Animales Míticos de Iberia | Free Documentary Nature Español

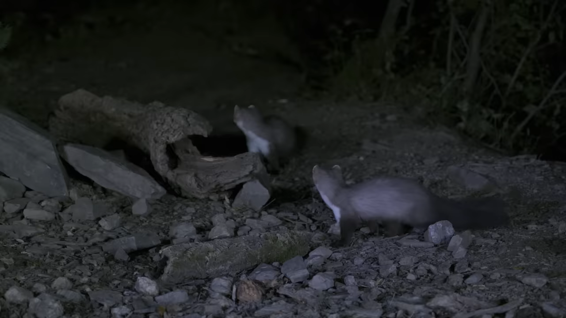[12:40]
Ya se han visto. Hay tensión.
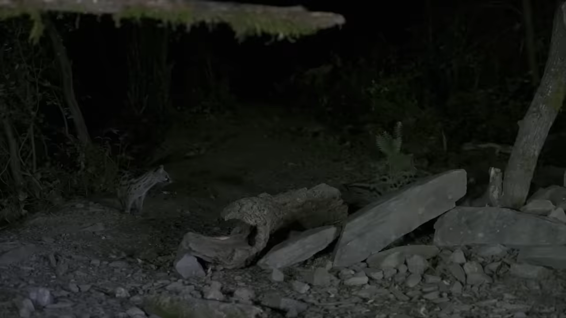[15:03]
Le muerde con fuerza. Le muerde con la cría de jineta. Hasta el tejón se asusta.
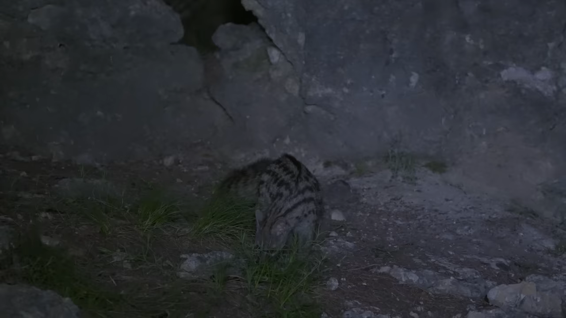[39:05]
Parece que ya se ha asentado en esta área, no muy lejos del territorio de su madre, quien hace unas semanas la expulsó para que se independizara.